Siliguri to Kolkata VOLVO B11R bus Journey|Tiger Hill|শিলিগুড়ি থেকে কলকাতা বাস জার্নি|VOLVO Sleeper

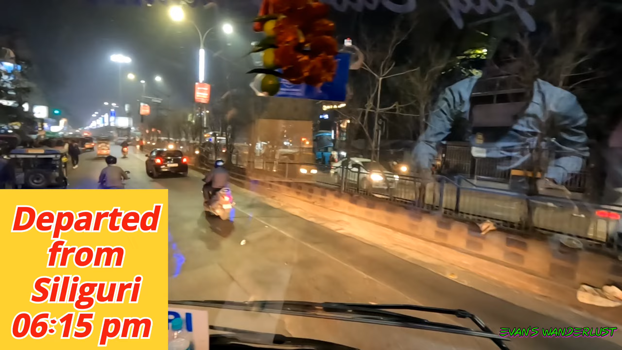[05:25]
এই বাসের টাইমিং হলো শিলিগুড়ি থেকে ছাড়ছে সন্ধ্যে 6:15,
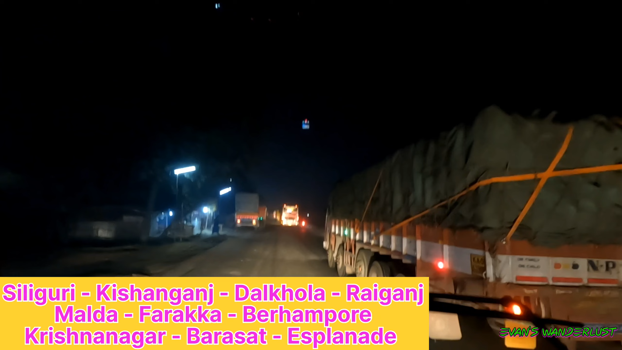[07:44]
তারপর কৃষ্ণনগর থেকে ছেড়ে বারাসাত হয়ে স্প্ল্যানেডে পৌঁছচ্ছে।
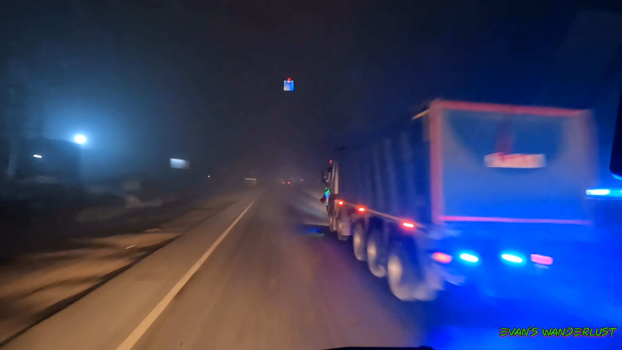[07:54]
এসে পৌঁছে গেছি শিলিগুড়ি থেকে ডালখোলাতে, কালকে ঠিক এইখানেই এসেছিলাম, ওই ভোরের দিকে এই যখন যাচ্ছিলাম শিলিগুড়ির দিকে এখানেই চা খাওয়া পর্ব চলছিল,
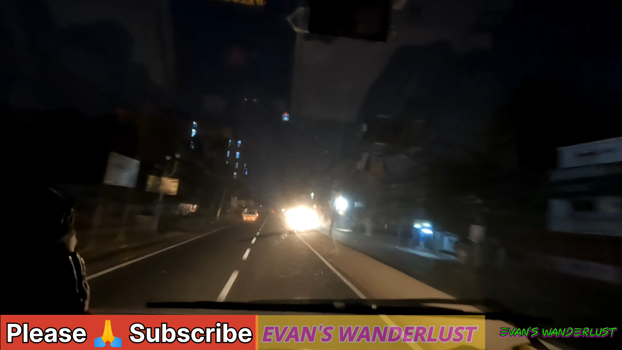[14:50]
রাতের অন্ধকারে ড্রাইভারের কেবিনে বসে এই টাইগার হিলের অত্যন্ত